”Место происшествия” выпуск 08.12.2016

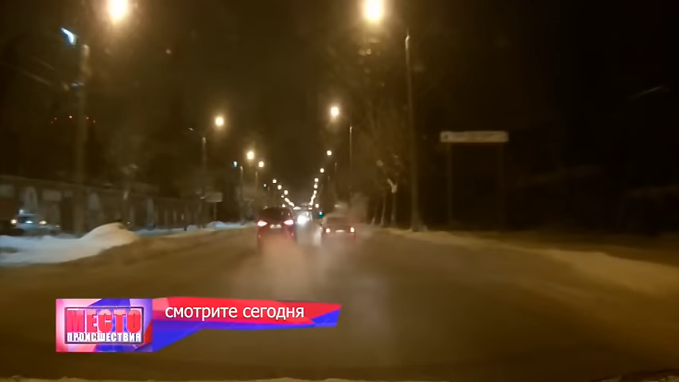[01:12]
На улице Луганской камера зафиксировала, как загорелась иномарка на буксире.